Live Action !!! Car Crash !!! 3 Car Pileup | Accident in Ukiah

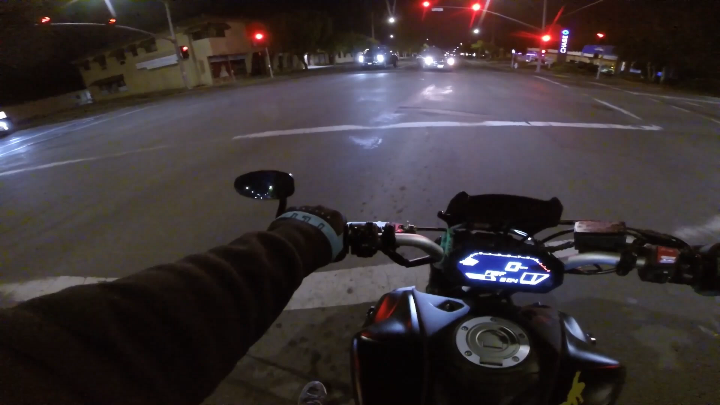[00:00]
Do you know we're on the side of the road? Damn.
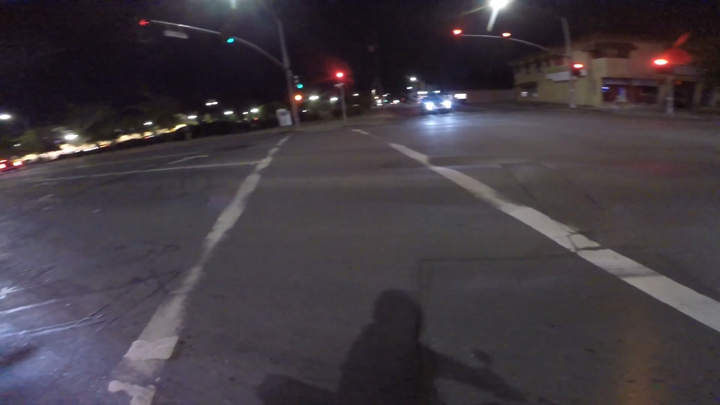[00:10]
What the fuck is going on?
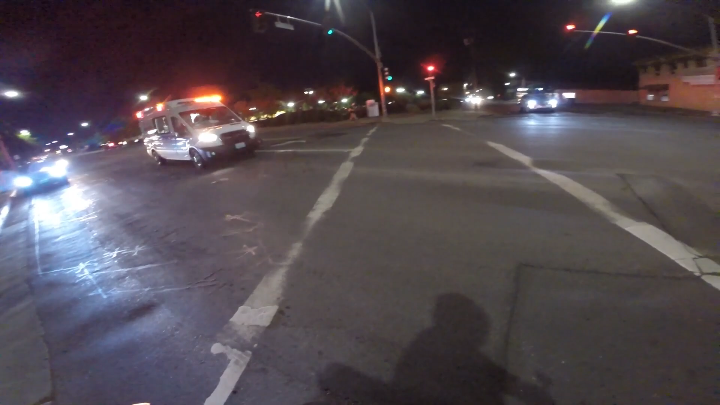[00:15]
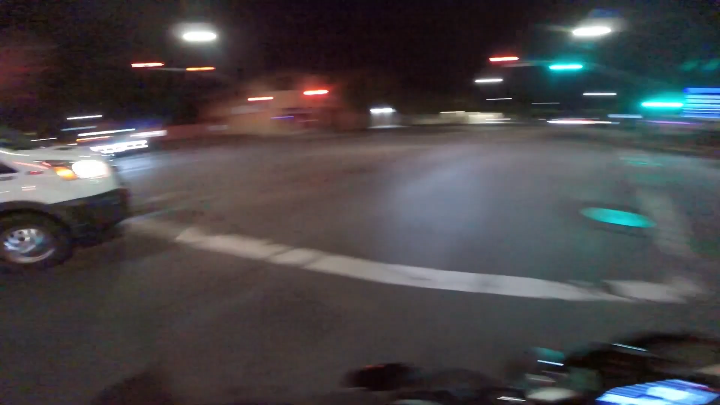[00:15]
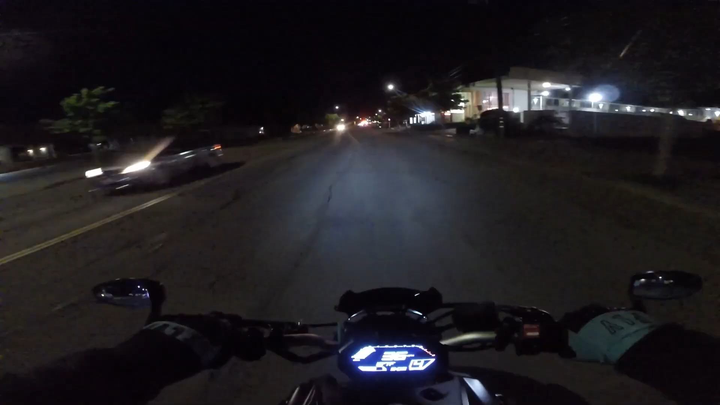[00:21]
I see a bunch of lights up here too. Yikes. Car crash? Somebody shot? What the fuck? Huh.
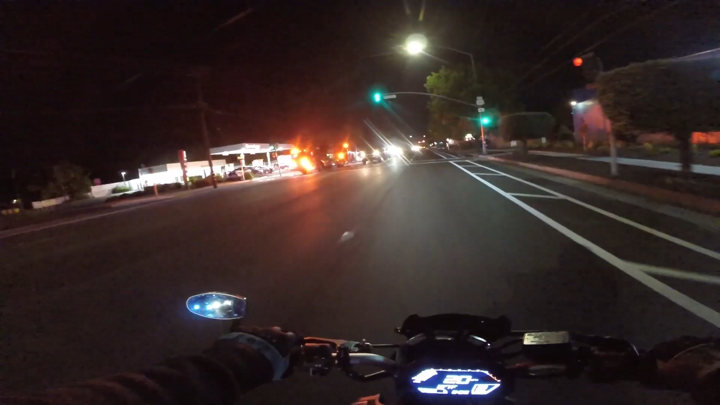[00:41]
Car crash. Multiple cars. Damn. Live action.
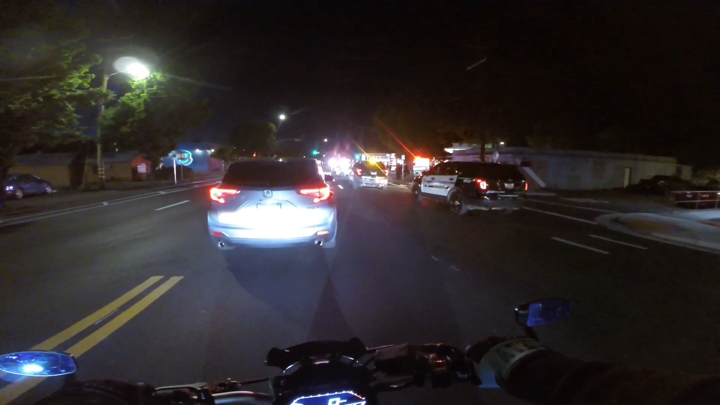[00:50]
Fun stuff. Yikes. That fucking sucks. F**k. Thank you.